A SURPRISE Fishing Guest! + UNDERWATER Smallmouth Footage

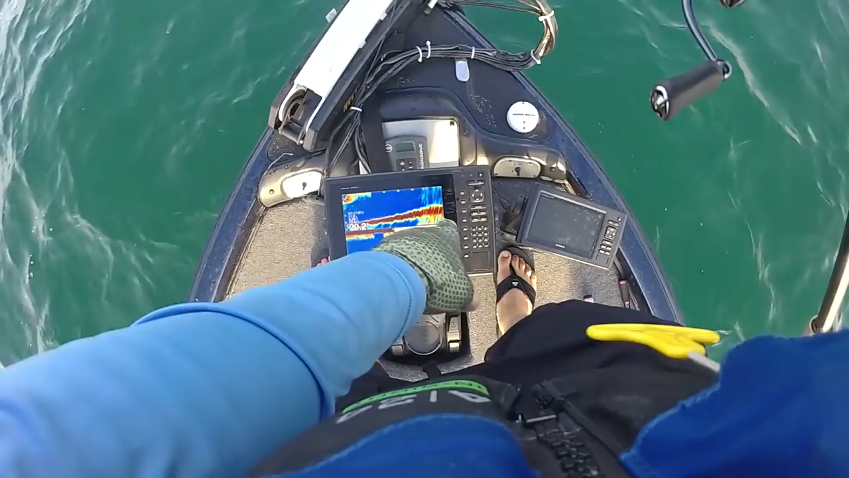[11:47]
so this right here is where rob was diving as you guys can tell straight out ahead there's a good edge and i'm going to toss rob's footage on right now but that hard edge is where a lot of these fish are sitting i think earlier when we were catching those fish on the spy bait